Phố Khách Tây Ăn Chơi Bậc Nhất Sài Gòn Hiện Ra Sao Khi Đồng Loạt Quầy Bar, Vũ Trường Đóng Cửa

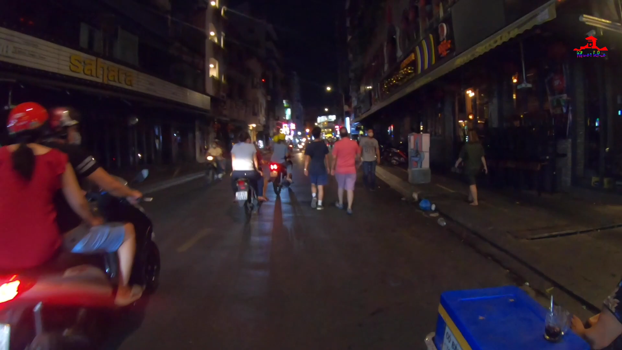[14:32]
Những cái bàn ghế được xếp chồng lên nhau nữa các bạn.
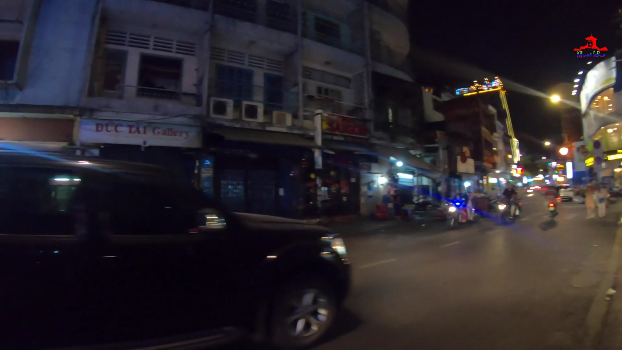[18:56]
Các bạn thấy không, những hàng quán đều đóng cửa hết rồi nha, đóng cửa im lìm luôn. Và ngoài đường thì chỉ có xe máy đi lại thôi. Nói chung là khách du lịch mà đi lại cũng như uống bia hay là nhậu khu vực này cũng vắng hẳn đi các bạn. Hầu như là mọi người trước tình hình mà dịch này thì mọi người cũng đã về nước rồi nha. Đây, đây là một con bia cũng tạm ngưng đóng cửa rồi.